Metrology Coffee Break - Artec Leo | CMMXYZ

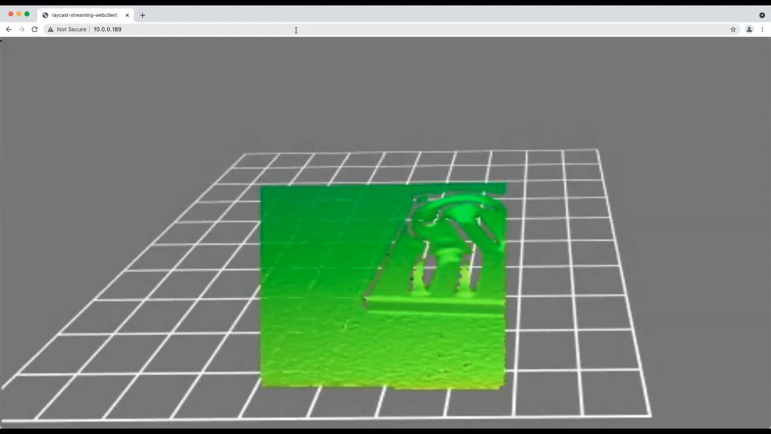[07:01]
My part is sitting on top of just a flat table and it's recognized that all that scan data on the flat table is probably the base.
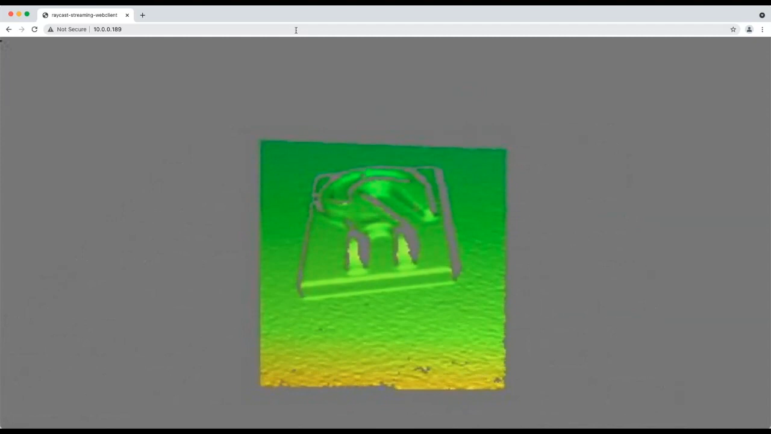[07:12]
If I wanted to scan that area, I can turn that back on and now the software will actually scan the table. But if I turn the base removal off, there it's gone.
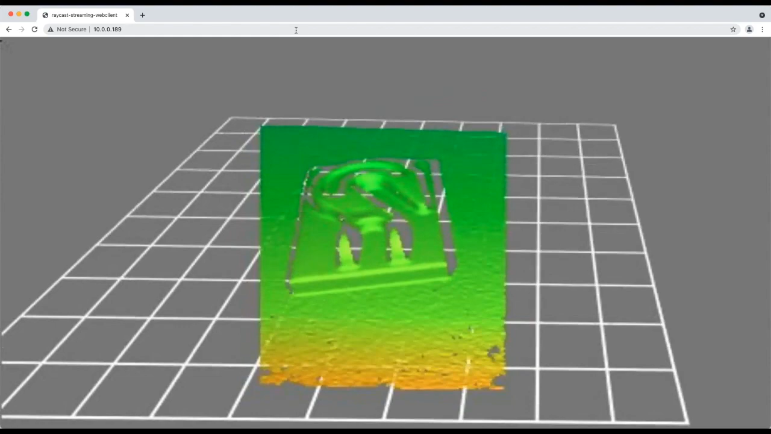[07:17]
Over the range of the scanner we are set up.
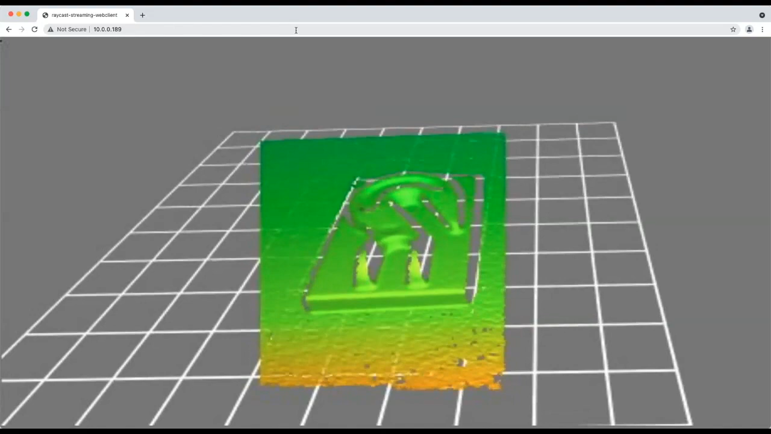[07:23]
I mentioned earlier we can go from 0.35 up to 1.2 meters and I can adjust that with a slider here on the fly.
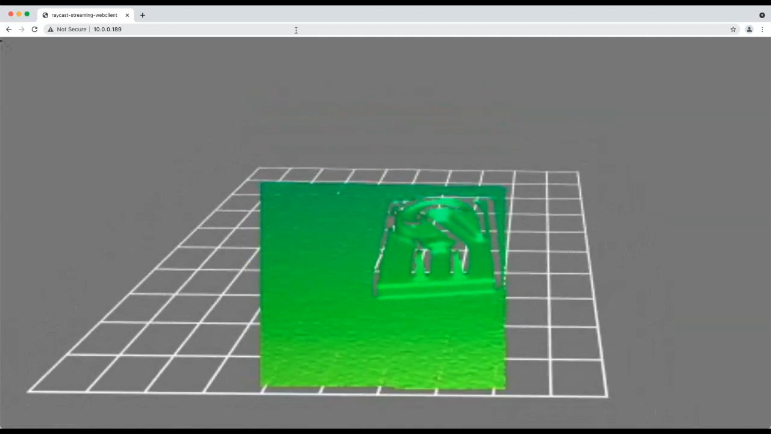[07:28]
So if I had a larger part I might want to have a larger scan area.
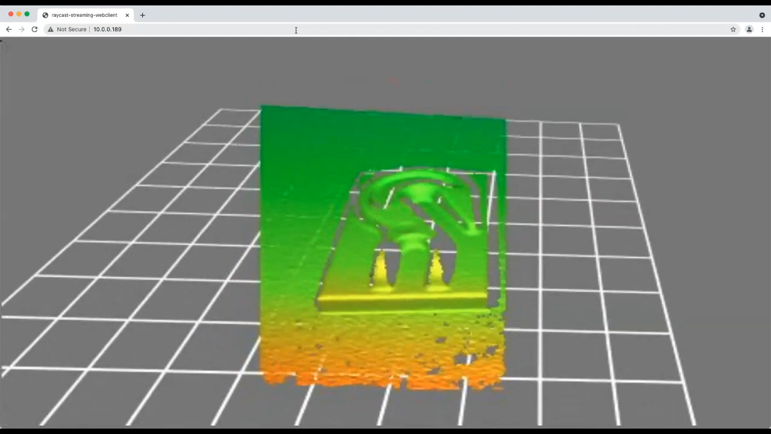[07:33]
This is a relatively small part so I'm going to reduce my scan area down to something much smaller and that allows me to limit the amount of data that I'm capturing.
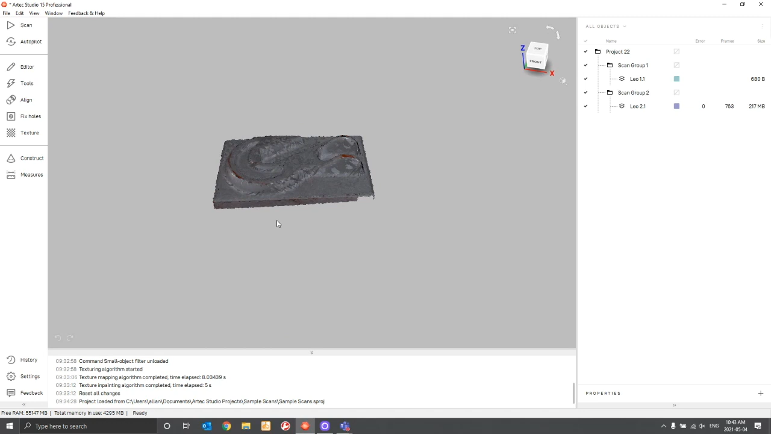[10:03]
And in the center I've got obviously a large 3D window. I can pick and choose what data I do and do not want to show or use while I'm working in the project.
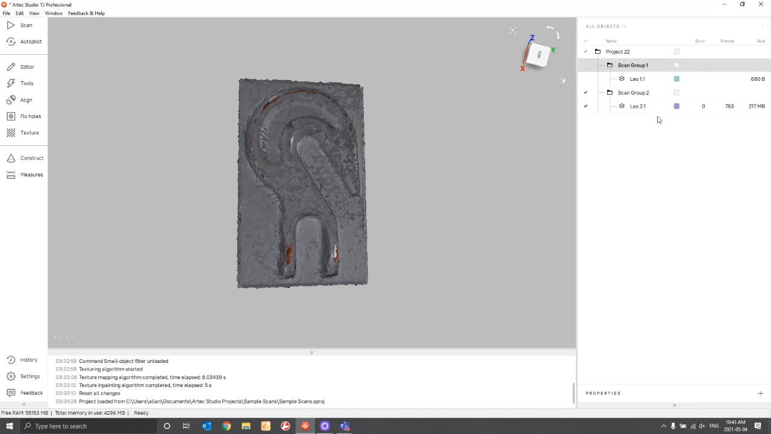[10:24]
You can see I've got a couple scan groups that I've already been working with. If I don't want to work with scan group number one I can just suppress it. I'm just working in scan group number two here. A note about the data that you see here it doesn't look great does it?
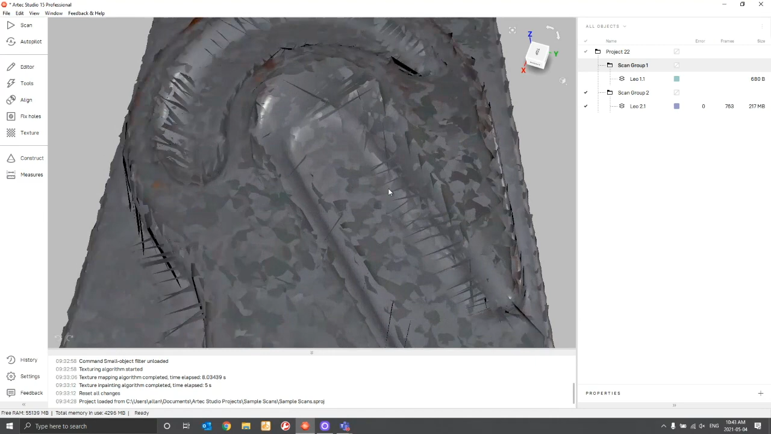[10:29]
That's not an issue. This is a very low quality rendering so that they were able to apply the texture or the color information to the point cloud whilst we're processing it.
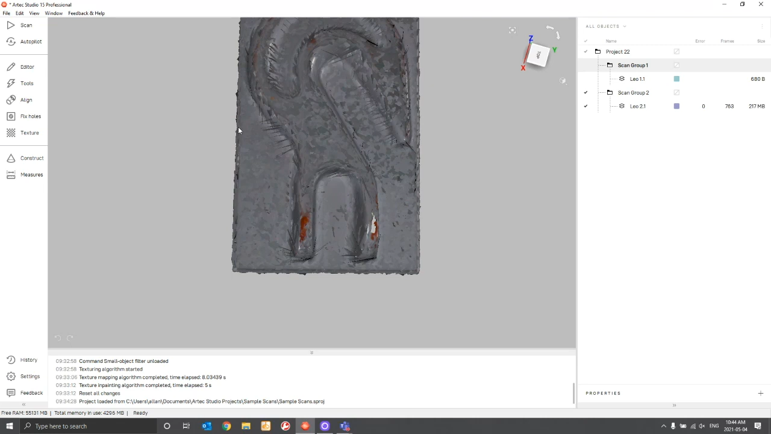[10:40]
If I wanted to switch this over to a different format let's say if we just
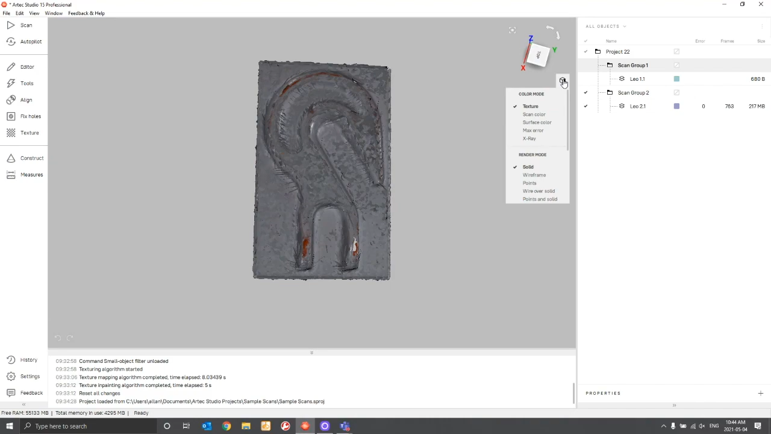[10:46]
take a look at the point cloud you can see it's actually quite a nice looking organized and smooth point cloud.
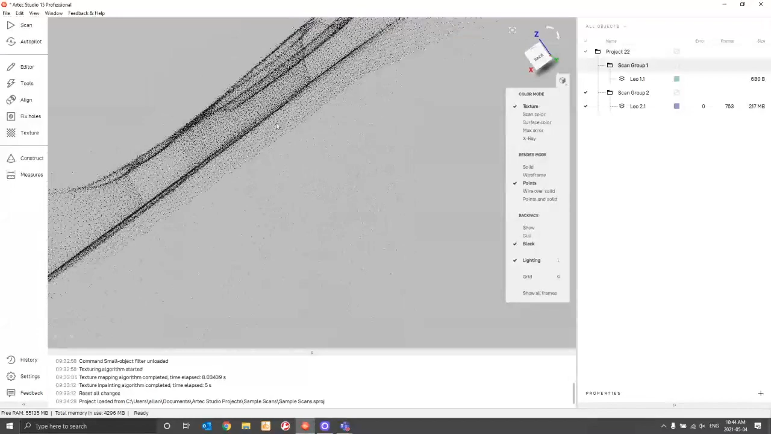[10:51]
There's a little bit of noise coming off of the surfaces which is expected with this type of scanner.
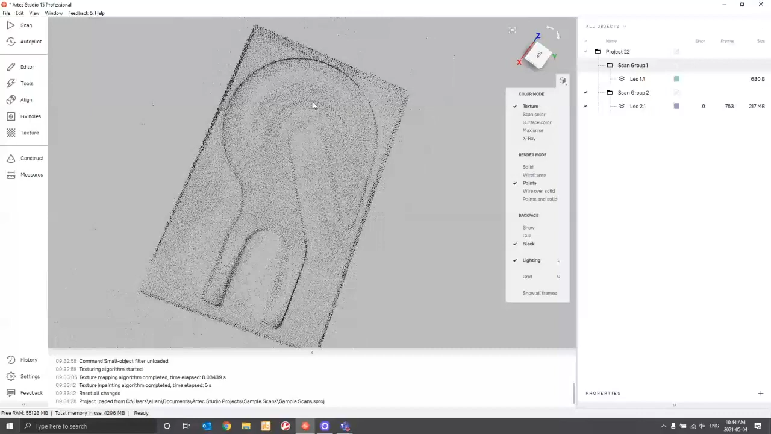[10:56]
None of that's an issue and everything looks great. So I'm going to go back to the solid view because I find it's while I'm processing things easier to actually look at this. The software does come with an autopilot mode so if I select the autopilot button
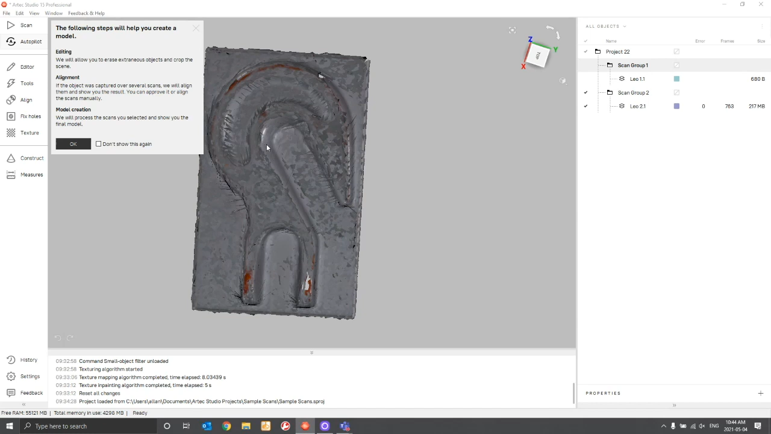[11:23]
it presents me with it's basically a macro that it's going to run and it's going to walk me through all the basic steps for creating my finished model. I'm going to accept the data that it selected here so I've already got it selected on the right hand side of my screen. I want to use scan group number two. I'm going to click the next button. Registration and ask me is there any registration errors. So sometimes what will happen on a self-tracking scanner like this is some of the scan groups won't line up over top of the other scan data. If that was the case then I would tell the software I do see I sorry I see the registration errors and then it would help me figure out the best way to best fit all of that scan data before it starts to merge all the data together.
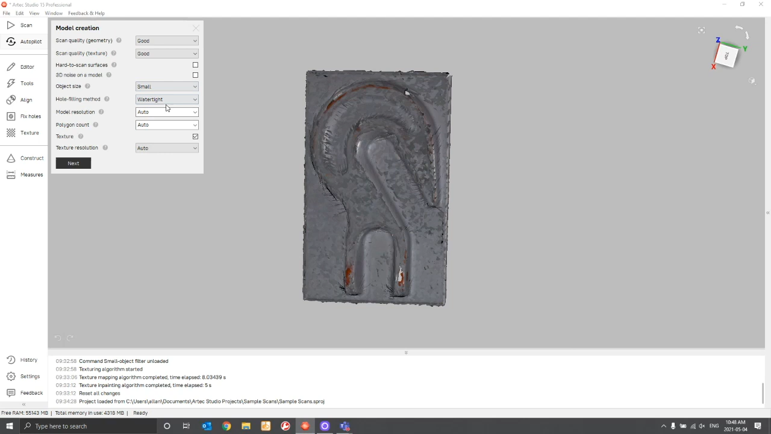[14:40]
a watertight model because the 3d printers need this to be able to print them I'm not going to fill the holes on this object because I didn't make any attempt to scan the bottom of the part and given that it
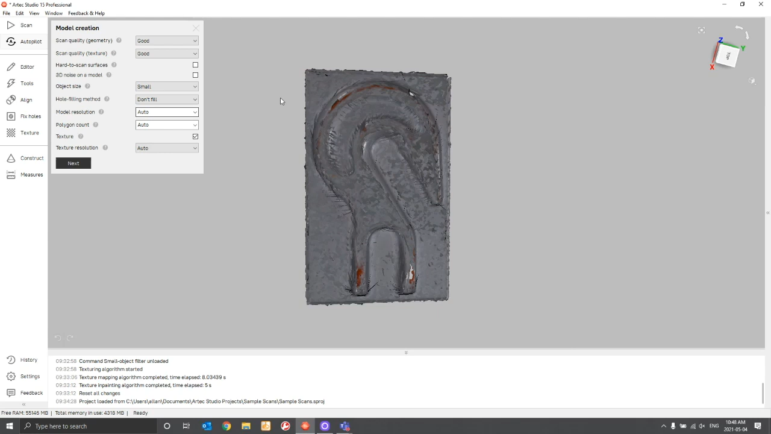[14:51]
won't be able to fill that in it's looking to fill in small holes maybe like this object
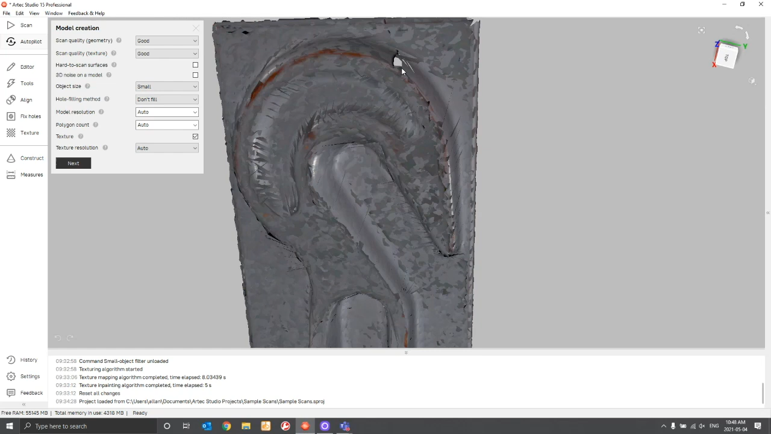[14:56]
this little opening I have over here it would fill those and I can actually tell you know fill it but fill it by radius and then adjust what size